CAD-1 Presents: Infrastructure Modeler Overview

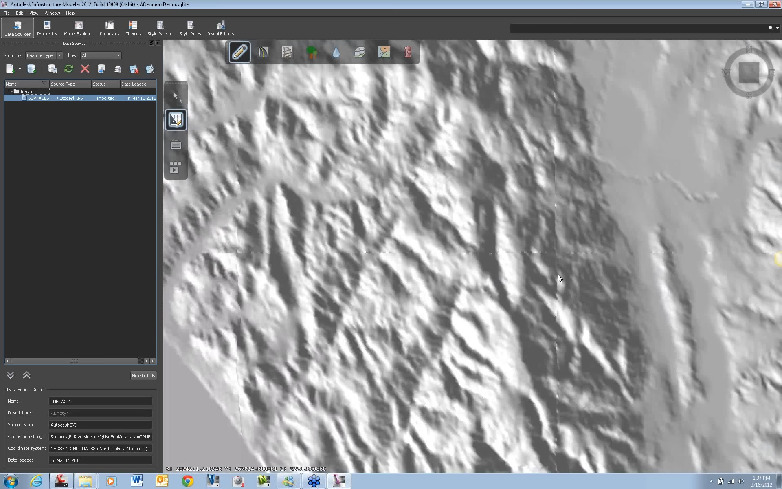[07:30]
And so you can see this IMX file came in as a surface, and you can zoom around and pan around real quick and beautifully in Infrastructure Modeler. Now, it's not coming through nearly as smooth on your screen,
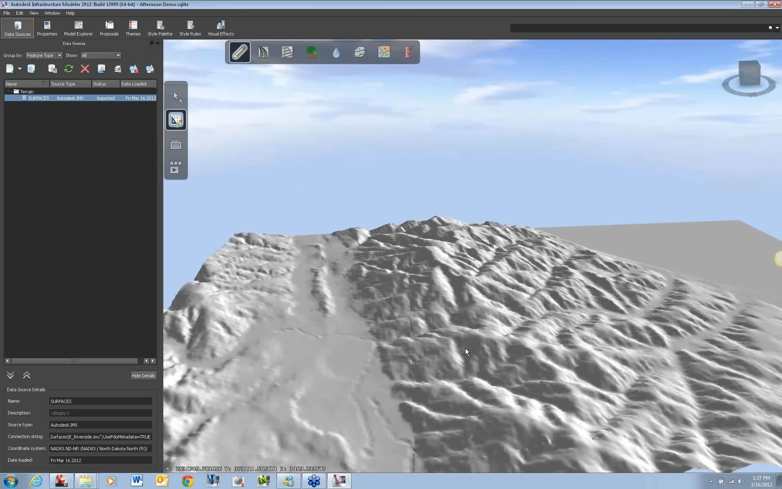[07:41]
just because of the web interface, but on my screen, you know, panning and zooming is really quite smooth. It's not jumpy at all. I wish you guys could get a sense for how quick this is going on my side. Now, I've also got some more data, so you can see down here, I've got some lacking of data down here. I have another file that I want to bring in. So this is, in this case, this is a TIFF file. It's a GeoTIFF. So I'm going to bring in this TIFF file.
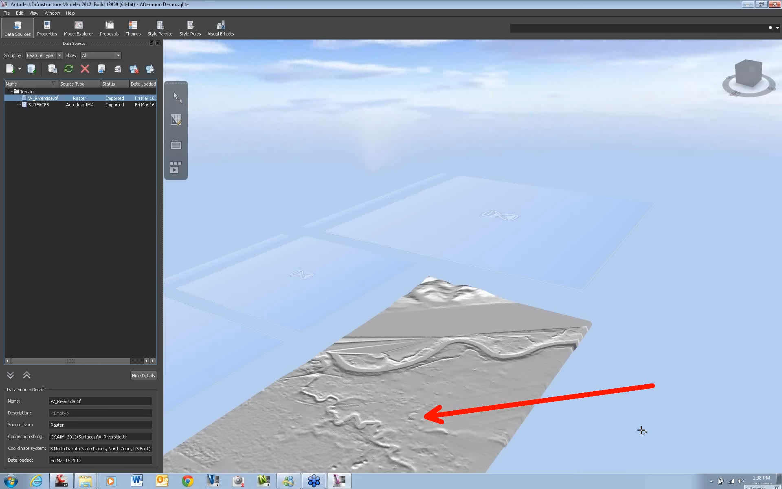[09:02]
And now you can see down here in this area, I have surface down here now. So it didn't create a new surface. It just added it to the surface that we have in Infrastructure Modeler. So there's only one terrain in here, and it added it to it. It combined them together.
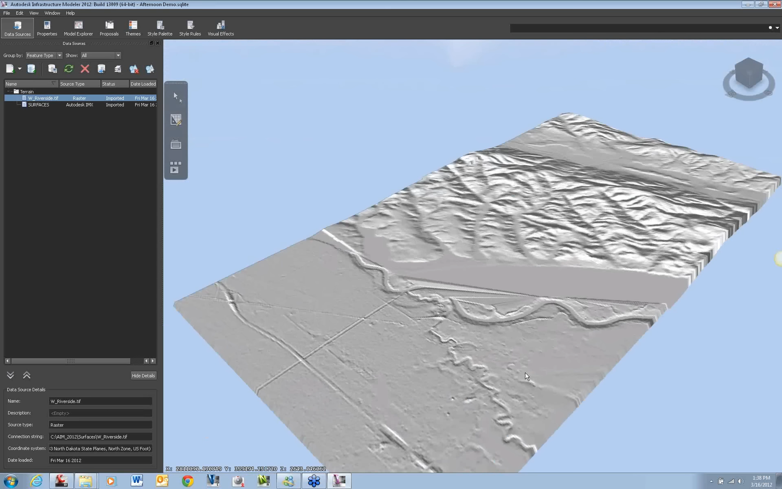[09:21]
And this is really cool, because you can do all sorts of really great things with this. So I've got more data. I want to see the water areas. So I can add many, many different types of data here. So in this case, I have an SDF file. This could also be a shape file from Esri, but in this case, I'm going to go with an SDF file. An SDF file is kind of it's the Autodesk way of storing GIS data.
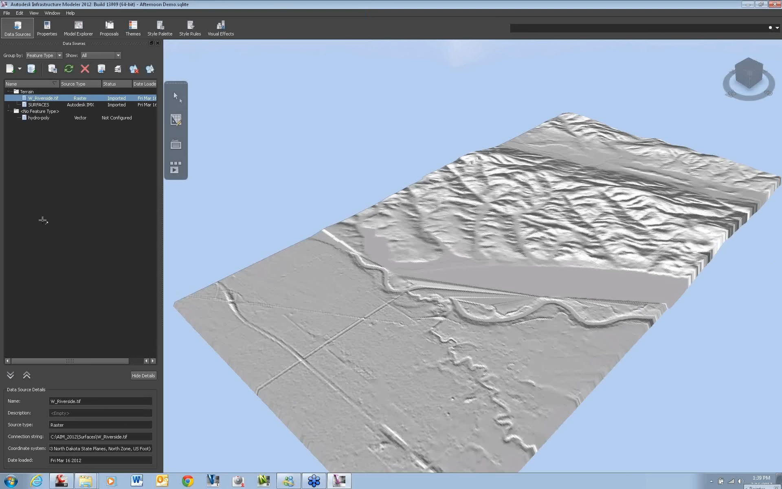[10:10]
So water areas. So I want to see the areas in my project that are in water. Now, when I bring this in, you can see it had no idea what this thing was. It's set to no feature type. It doesn't know. All it knows is it's a shapefile. I have to tell it what it is. And again, I do that by configuring it. So I go ahead and configure this. I can rename it. I don't want it to say hydropoly. That's kind of silly. I want it to say water areas. The type. So what is this? There are several different types here. So in this case, this is water areas.
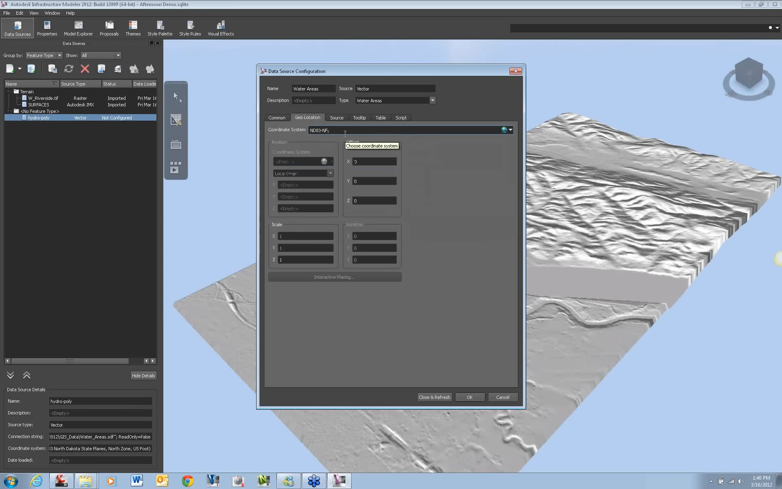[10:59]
I'm not going to go through many of these. The geolocation, you can see it picked it up from that SDF file, so I don't have to worry about that. I've got several different things. I can put in tooltips and tables, do scripting. But when I'm done, I'll just go ahead and close and refresh this. It's going to take that and it's going to stylize it as water.
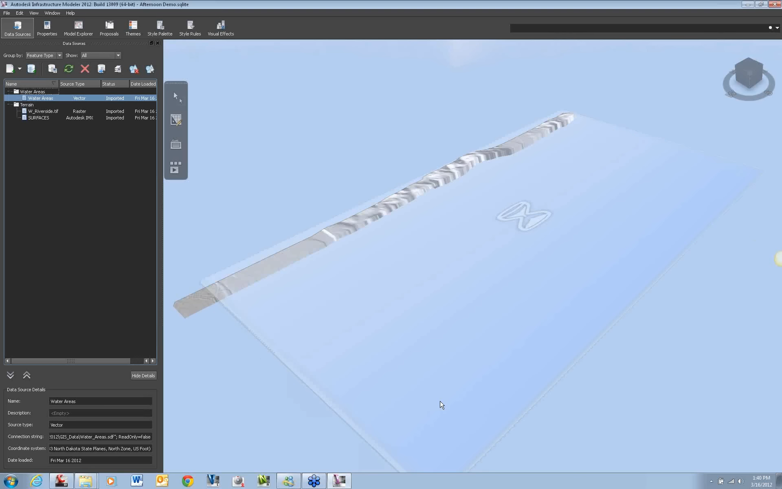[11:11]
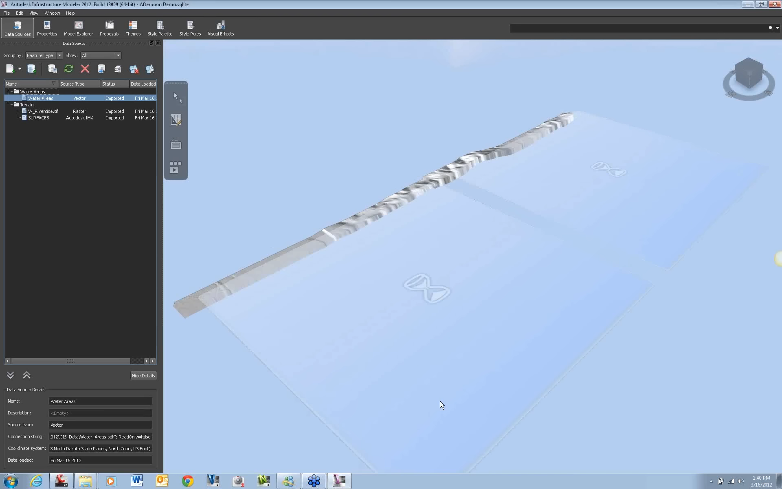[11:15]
And there it is. And it's actually kind of cool. It actually gives it a, I don't know, well, you guys can see this on your screen. All right, but it looks like water.
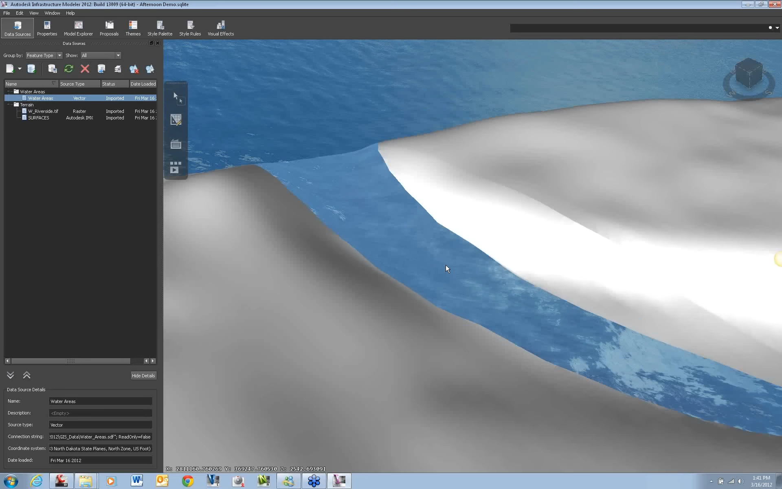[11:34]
So it stylizes it and makes it actually look like water. Now I also have a TIFF image that, you know, just kind of helps me visualize it.
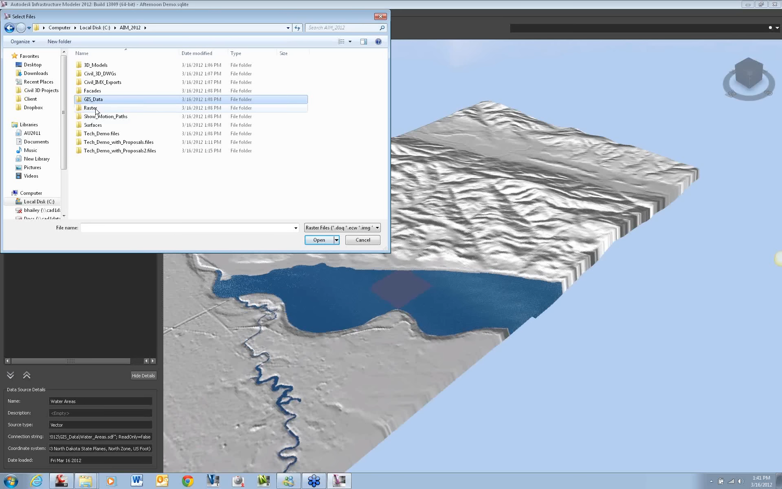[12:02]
This could be an aerial image or something along those lines. So I'm going to go ahead and add in another raster file. Now in this case, it's not a surface. It's not a GeoTIFF. It's just a TIFF. It's an image. So I'm going to go ahead and add this.
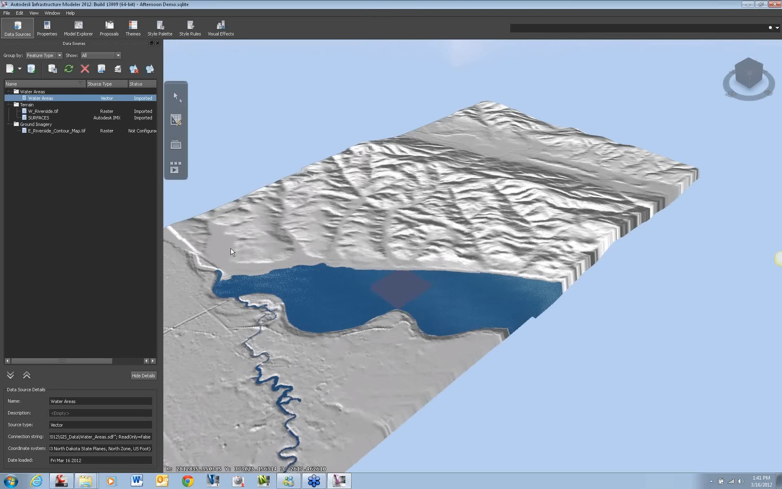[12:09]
Again, I need to configure it. So I go configure this property. Again, what is the coordinate? So North Dakota, NAT83, North Foot.
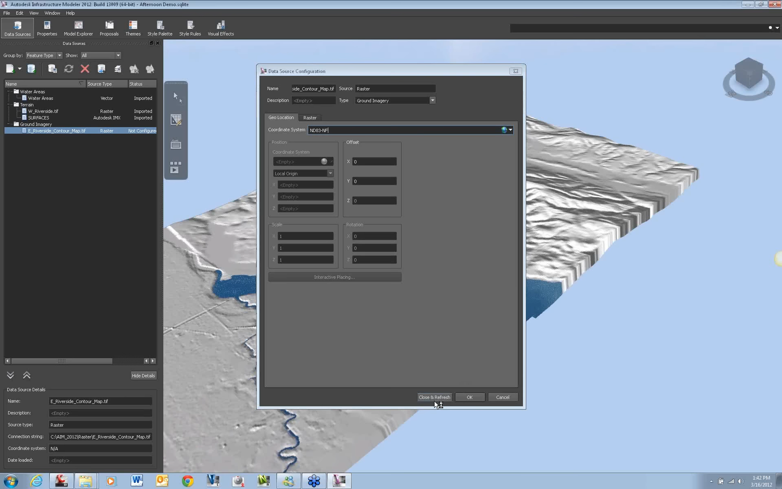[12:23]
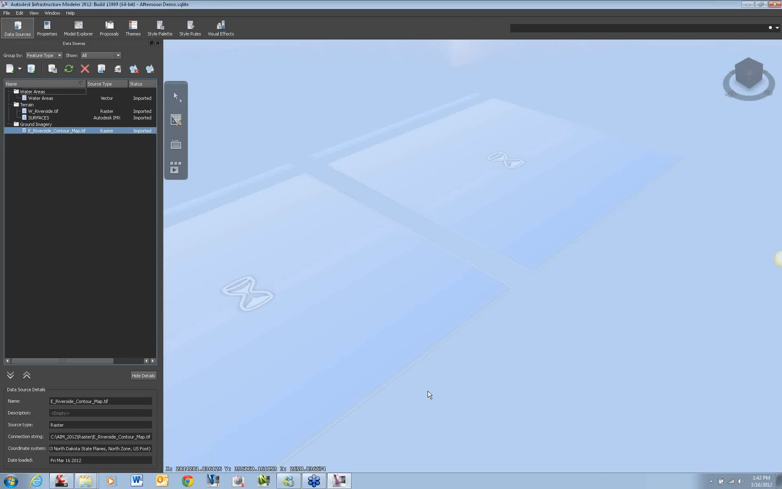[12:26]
And when I do this, what you'll see is, as soon as it's done processing,
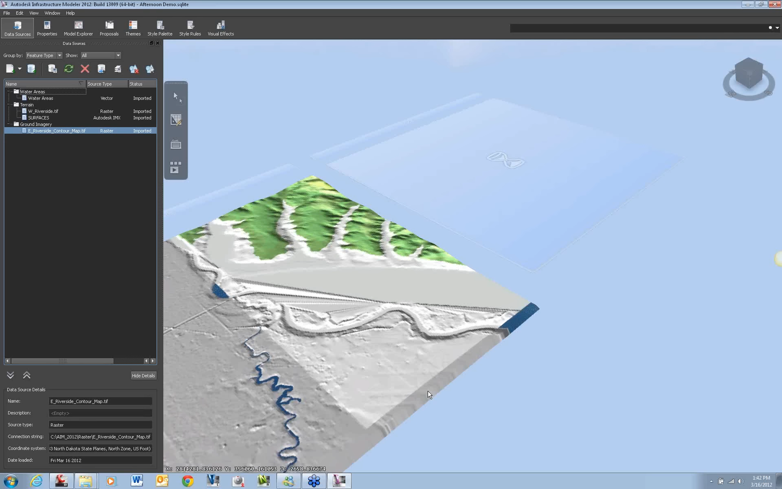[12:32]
that image is draped onto my surface. And again, it's very quick for me to zoom around, pan in, see things. And it's hard to see on your side, but as I zoom in and out, we have what's known as a level of detail display. So the closer I get in, the more detail is going to be shown.
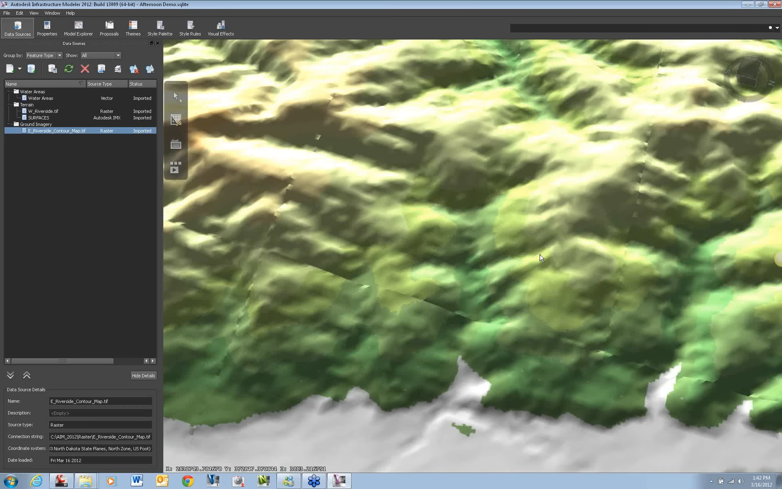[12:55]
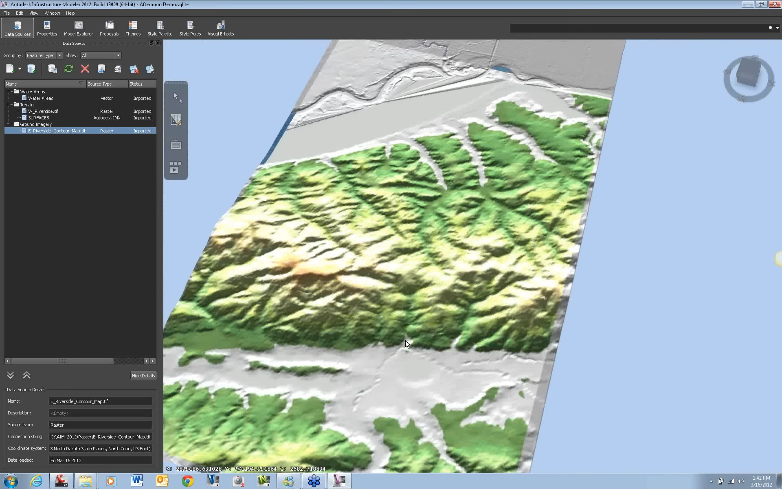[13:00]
It's really quite... It's fun. It's like playing a video game. It's like, you know, this is what AutoCAD should be doing, but it doesn't. That's okay. And so you just start building out your map. It's really simple to do. Now, I'm going to go ahead and close out of this file. I've got another file that already has a whole bunch of data files attached to it.
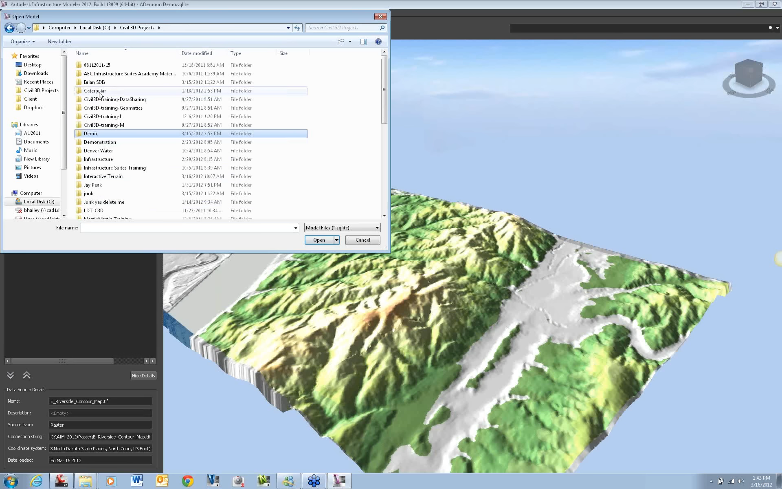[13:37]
That way you don't have to see me attach data, attach data, attach data, attach data. So I'm going to go ahead and open up this. I can't find it. There we go.